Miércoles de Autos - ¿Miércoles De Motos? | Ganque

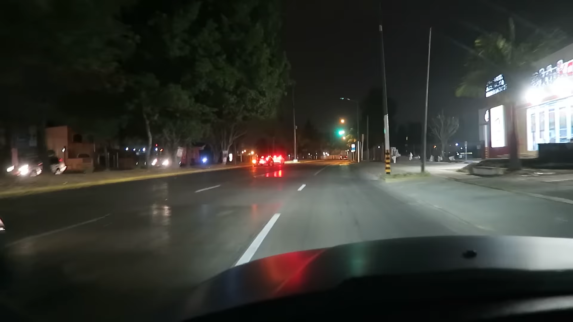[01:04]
Vámonos ahorita a dar el rol aquí por Avenida Patria en Guadalajara, chavos. La última vez estuvo chido el jale, ¿no? Porque nos dimos un jale por ahí con un 135 y N54. La verdad es que me sorprendió mucho el resultado. El punto está en que estamos ahorita ya dando aquí el rol por Patria. Vamos ahorita a Plaza Cordilleras a ver qué andan haciendo por allá la banda de Desmadre Automotriz. Uy, un S3, hola. Y a ver qué acontece el día de hoy, chavos. Ok, Audi S3. Esos carros son all-wheel drive, es decir, 4x4, por así decirlo.
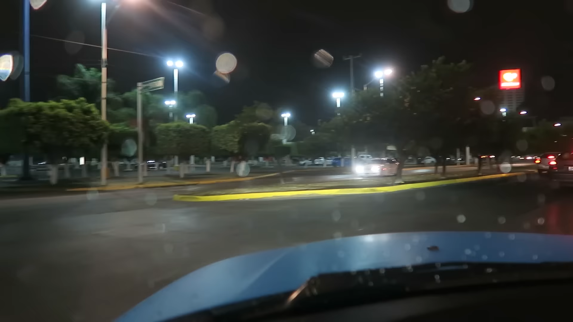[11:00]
Vámonos a descansar, porque aparte estoy viendo, si fijan, estaba ya un poquito mojado el asfalto. No es conveniente ahorita pisarle, mucho menos quitarle el control de tracción, pero pues vamos a casa, banda. ¿Qué onda, güey, con la gasolina de fondo, güey? Chavos, pues la lluvia ha cesado. Ya de lavada, no manches. Bueno, pues ni hablar. Vámonos para casa.